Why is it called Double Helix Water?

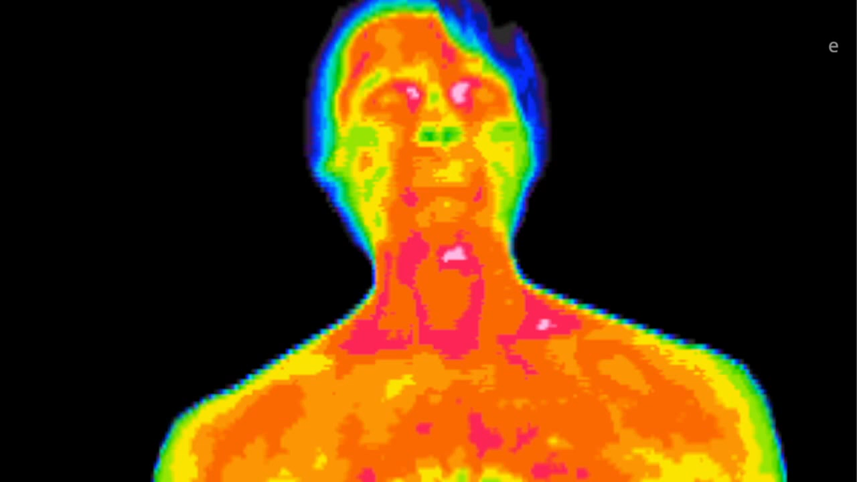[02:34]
And what's happening here is this camera that this person is photographed in is basically capturing heat. And the red areas and the white, the white is the hottest, then it's red and yellow, and then blue is the coolest. That's, this camera is simply looking at the heat signature coming off the body. But looks what happens 15 minutes after this person drinks this water.
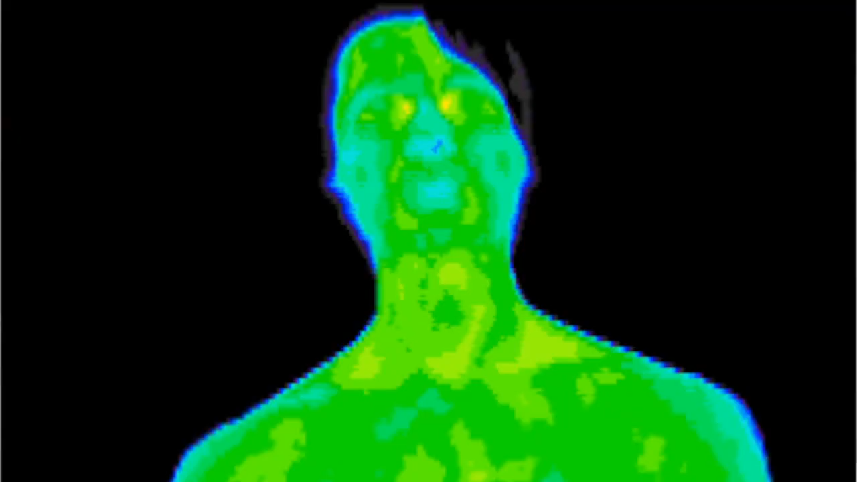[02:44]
Now you'll look at this picture. How, where did the heat go? It's totally changed.
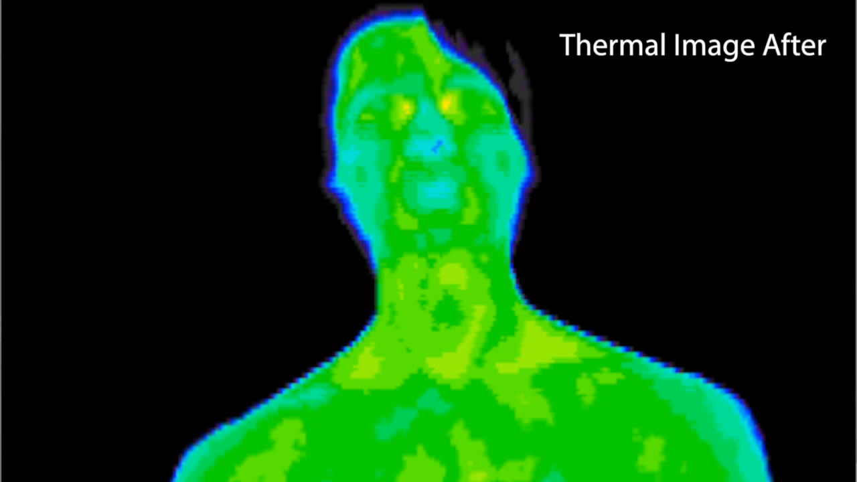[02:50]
And if you do this using just distilled water, you'll see no change. And, you know, people say, oh, yeah, I'll just give somebody water, they're going to cool down. No, not at all.